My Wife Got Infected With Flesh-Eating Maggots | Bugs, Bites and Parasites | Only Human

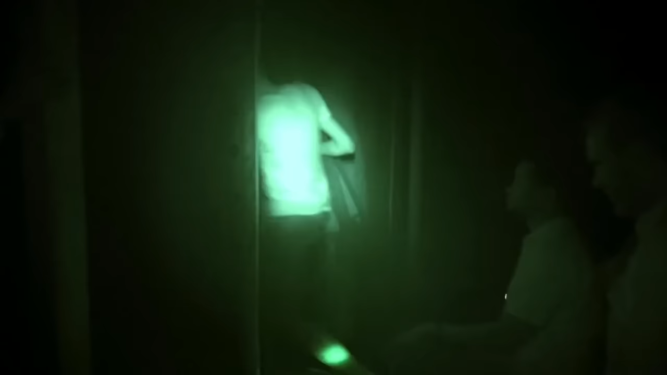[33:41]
Jerry and his colleague, Prosper Chaki, will be sealed inside an enclosed net tunnel.
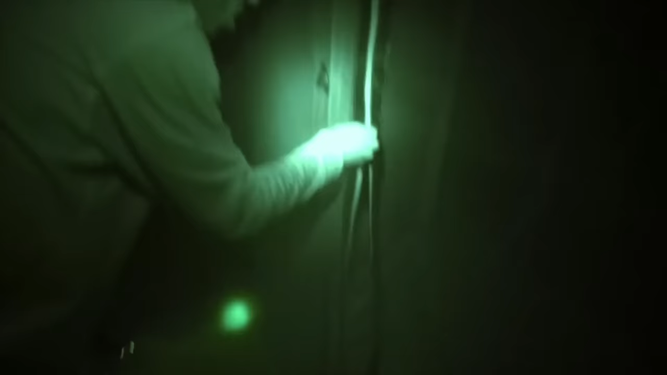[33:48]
Oh, I get to release the mosquitoes, do you?
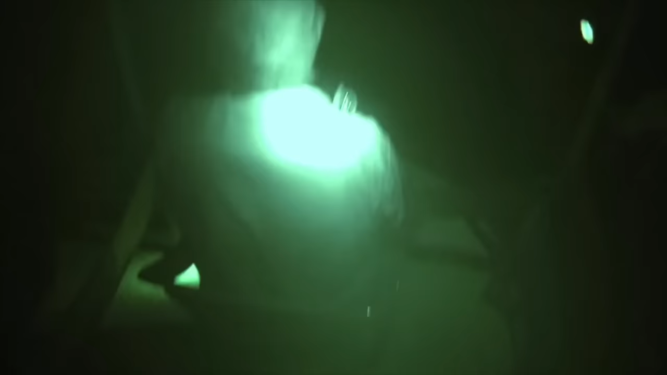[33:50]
Yeah. Okay, great.
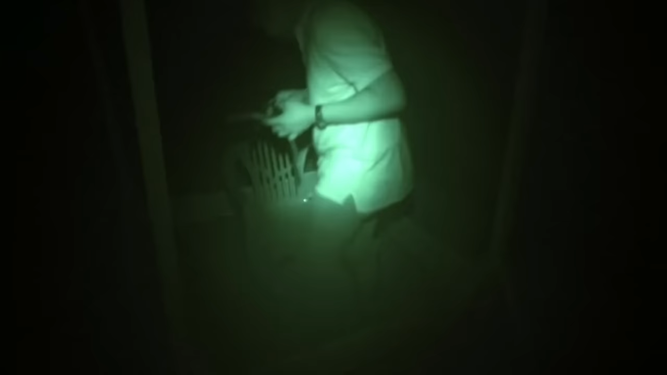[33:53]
Jerry sits at one end, Prosper at the other.
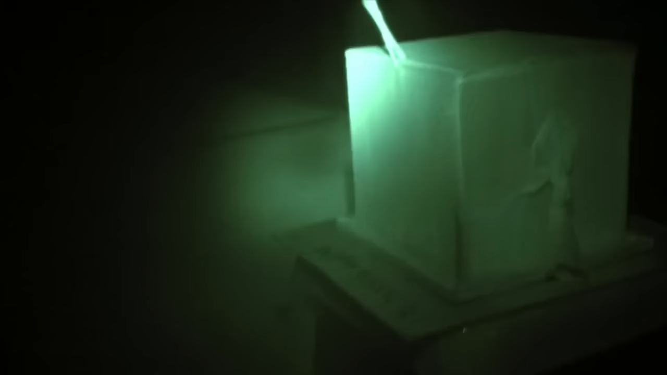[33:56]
In the middle, there's a cage filled with ravenous mosquitoes.
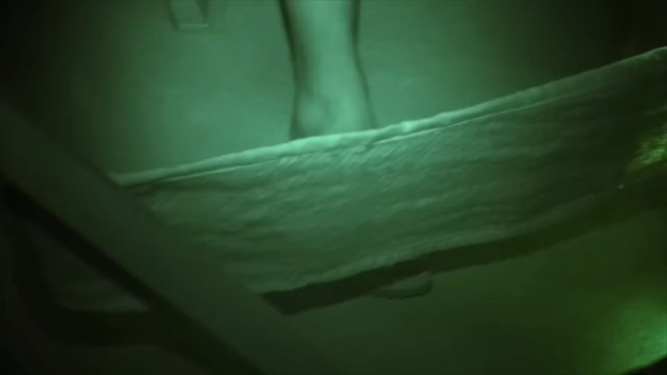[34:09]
Instead of a conventional full-cover net, all that protects the researchers is a 10-centimetre-high strip of sisal cloth at ground level.
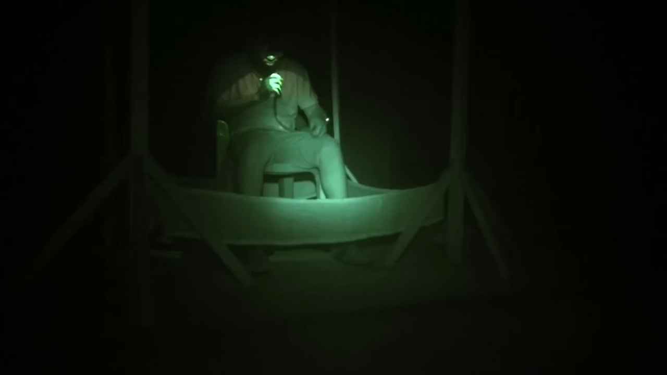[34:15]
One has been soaked in insecticide, the other hasn't.
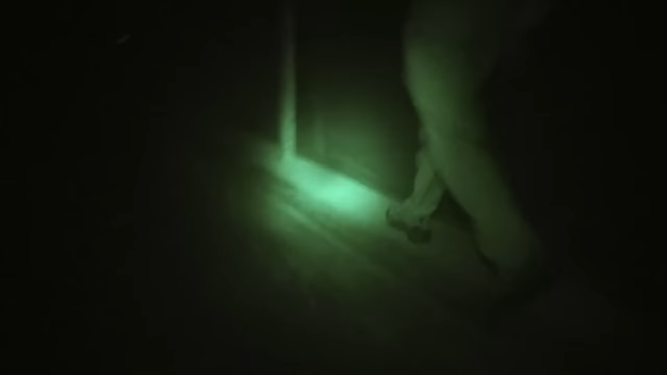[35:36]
Good man, Pros. So was that a sound of anguish that we heard, Prosper? Yeah, definitely, yes.
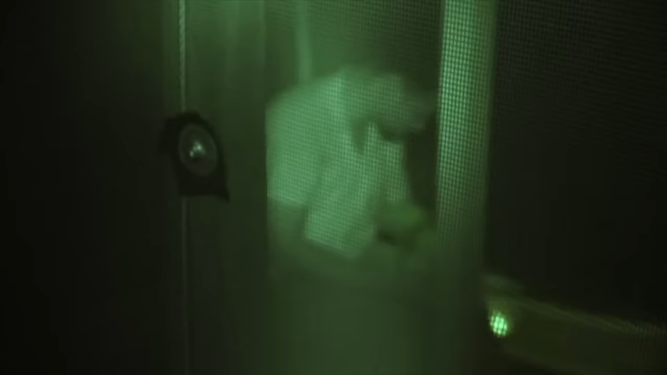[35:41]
It's got the first one, and I caught it successfully. You caught it before it actually bit you? Yeah.
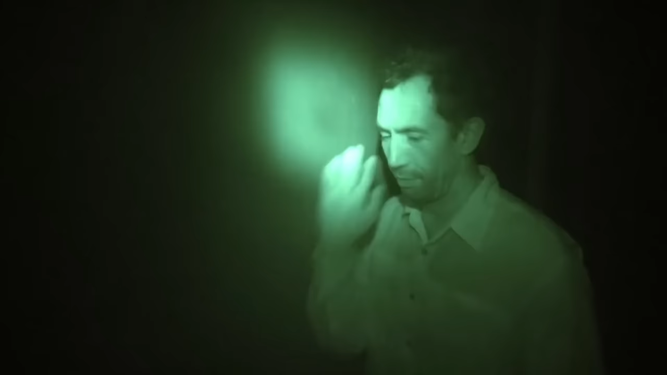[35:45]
Yeah, sorry, something attacking me. Jerry, any lucky? Nothing so far, Pros.
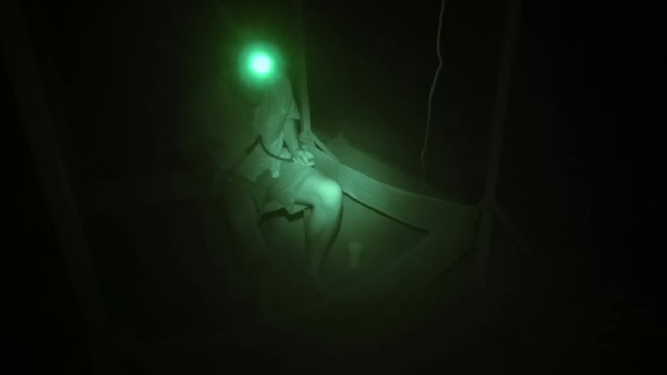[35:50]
I guess the kind of weird way we entomologists look at the world, that we think we're unlucky because we're not being bitten.
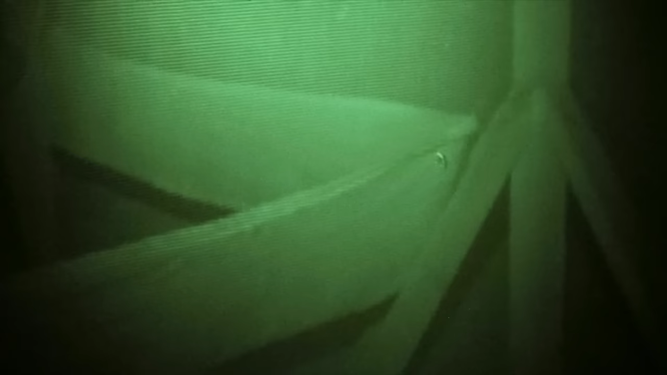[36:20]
Jerry's sisal strip is the one treated with insecticide.